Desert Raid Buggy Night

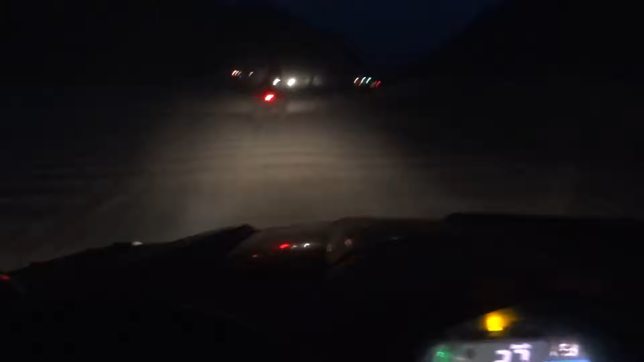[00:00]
Raid notturno! Minchia! Che traffico, minchia! Sti cazzi! Ecco! La polizia!